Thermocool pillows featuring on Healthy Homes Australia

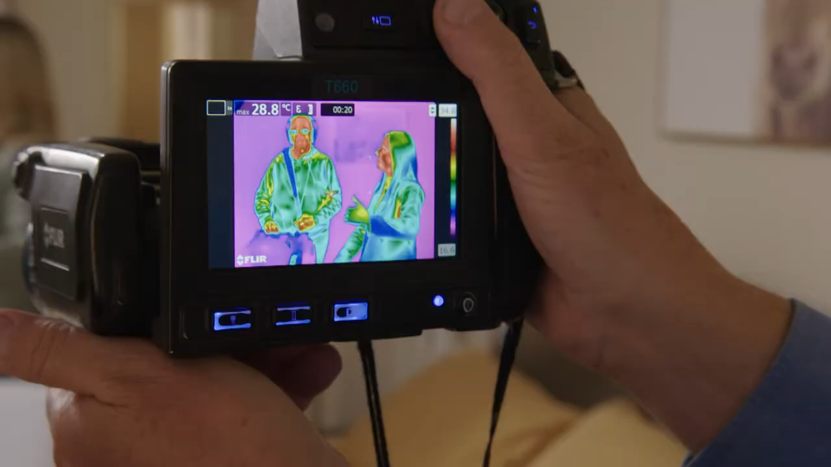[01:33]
On screen: max 28.8°C
These pillows have been scientifically engineered to help keep your skin cool while you sleep Now,
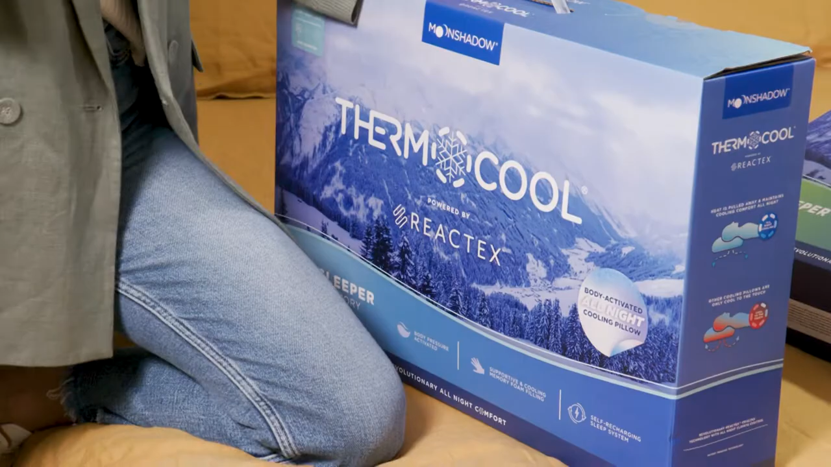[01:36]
can I just make reference to this strange guy in the bedroom?
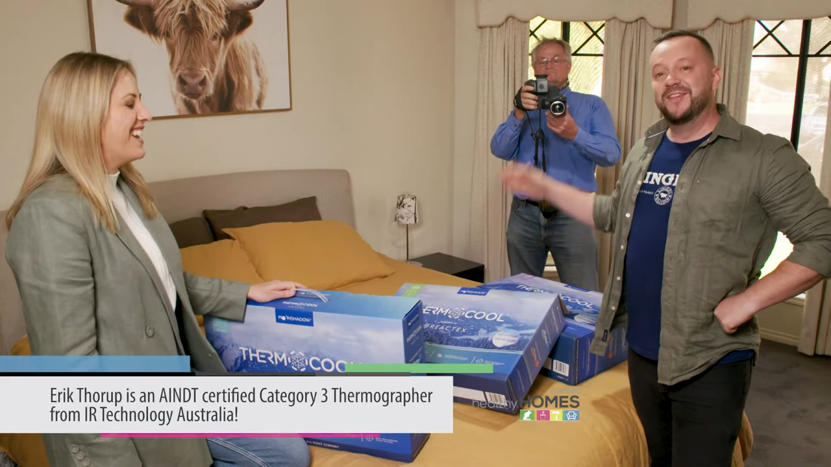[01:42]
This is Eric, so he's got some scientific devices here How are you going mate? What are you filming us with? This is an infrared camera It's an infrared camera,
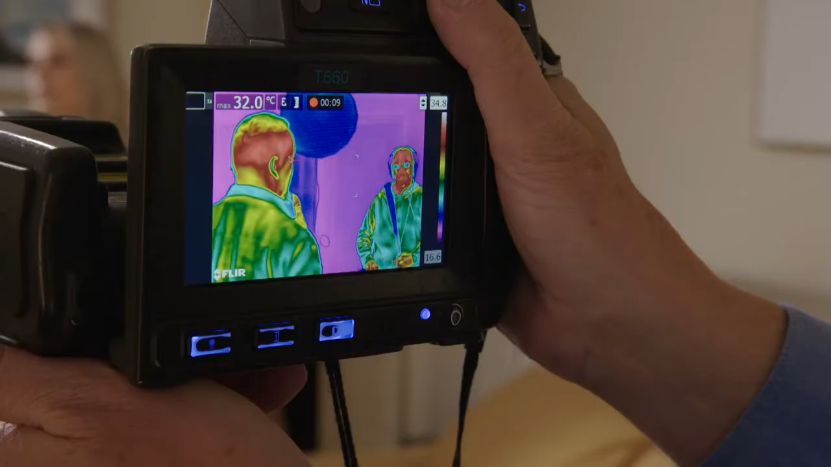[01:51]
On screen: max 32.0°C
so you can see whether I'm looking like hot or not You can see how hot we are
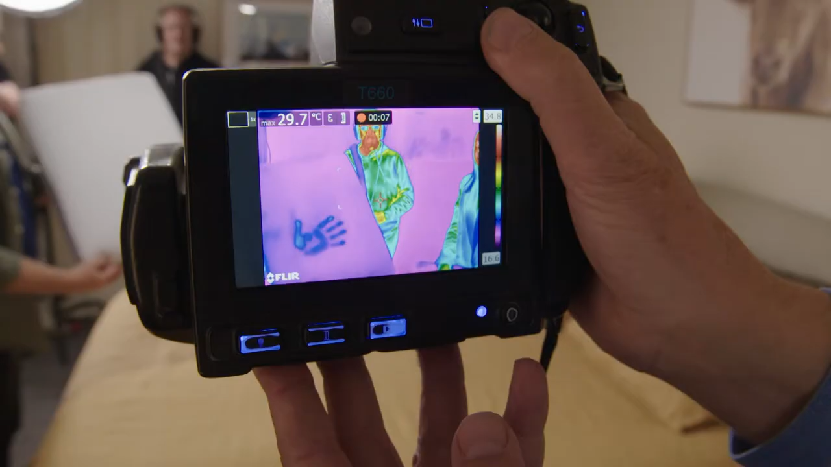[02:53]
On screen: max 29.7°C
No, it's very, very hot Yeah,
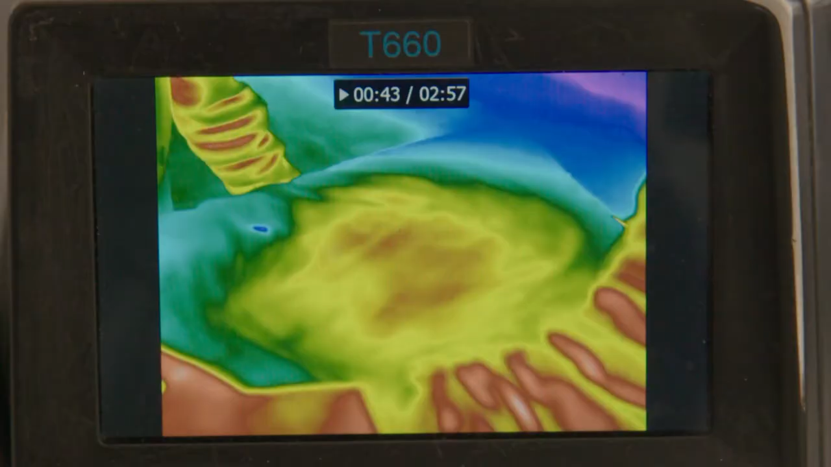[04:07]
So, mine is here So what are you seeing?
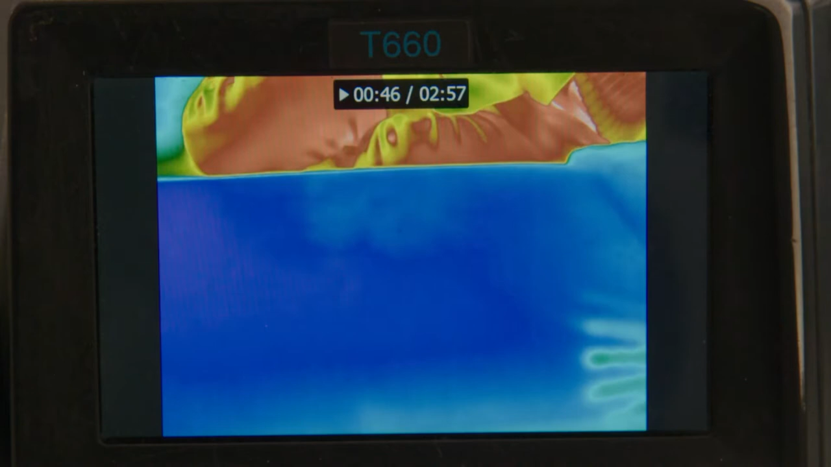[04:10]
Talk to us Oh, I can tell you that Danny's Cool as
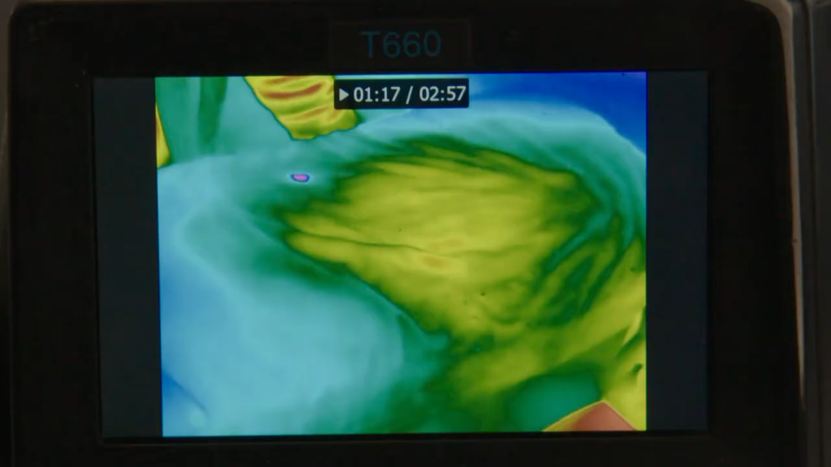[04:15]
a cucumber pillow is a lot cooler than yours is So mine's looking hot there, is it?
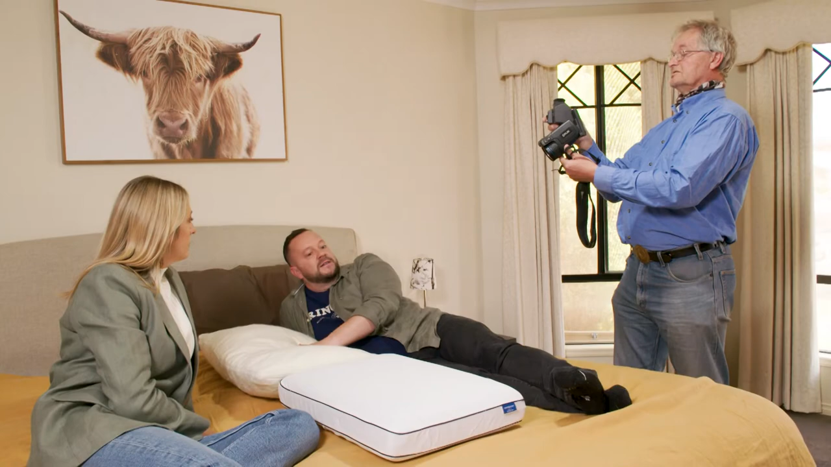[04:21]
It is pretty hot And is this one cooling down quicker?
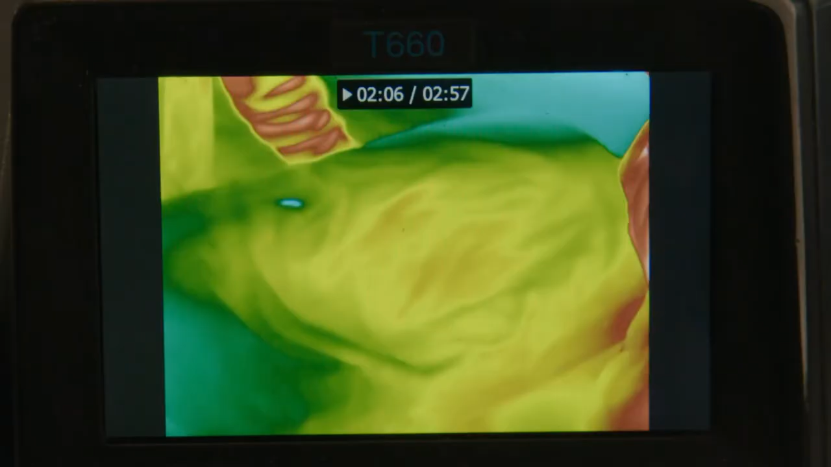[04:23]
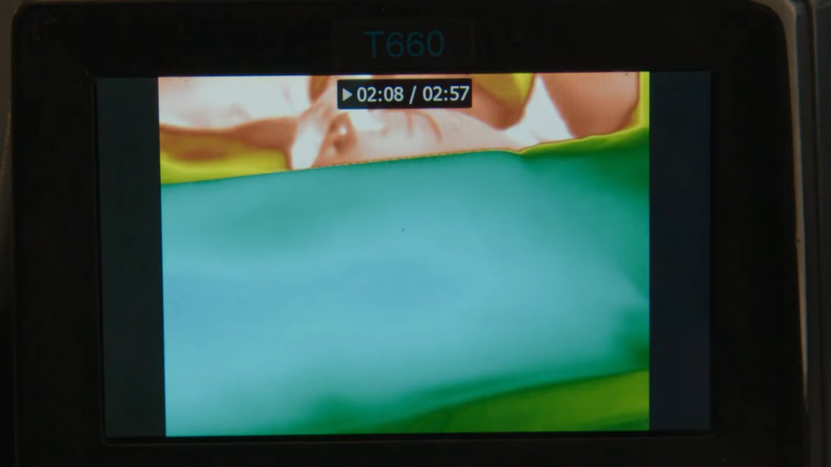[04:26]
It looks like it's cooling down a fair bit quicker than the other one Okay All that stays the same That technology works, yeah